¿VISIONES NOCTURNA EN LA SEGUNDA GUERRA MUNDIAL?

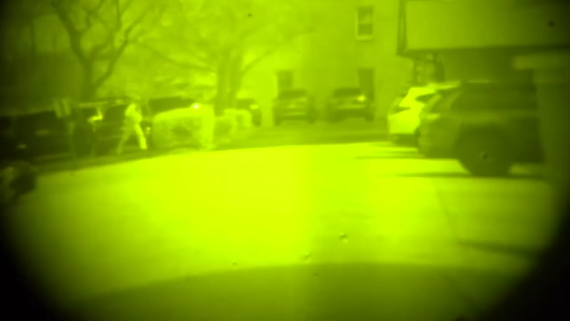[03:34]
Bueno, y así es como se vería la M1-INV de la Segunda Guerra Mundial, acoplada a una carabina M1. Y la realidad es que se ve bastante bien.
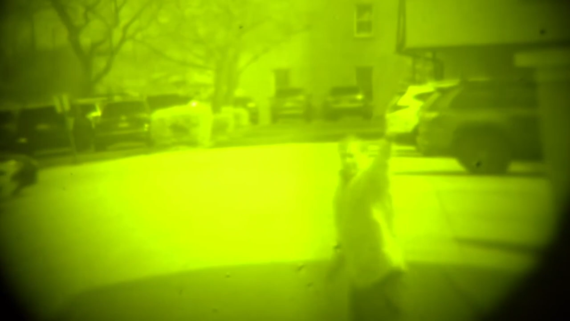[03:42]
Es así, pues bueno, la típica imagen de visión nocturna.
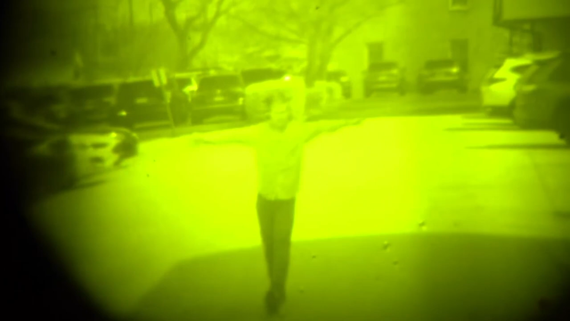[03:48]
Y ahora voy a ponernos una imagen sobre una visión nocturna actual de tercera generación.
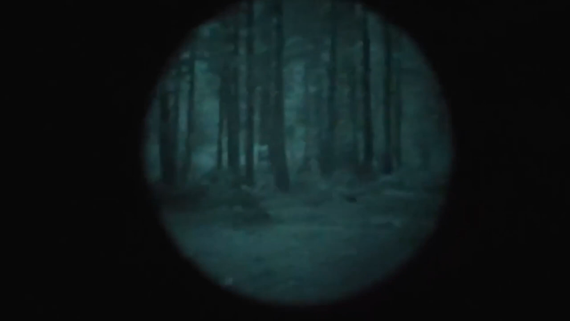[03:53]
Y como veréis, pues tampoco hay tanta diferencia. Sí es cierto que hay más nitidades, más contraste, pero sinceramente yo tampoco veo un cambio exponencial.
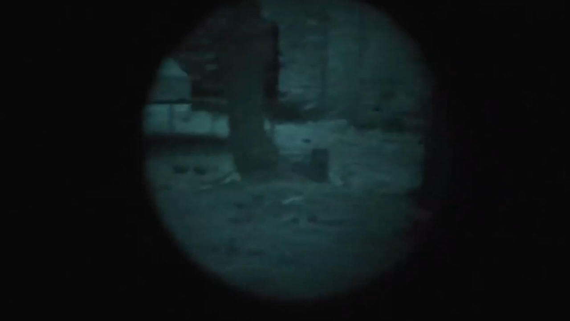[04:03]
Y es porque básicamente la visión nocturna es un principio tan simple, bueno, científicamente hablando, que tampoco necesita muchos cambios.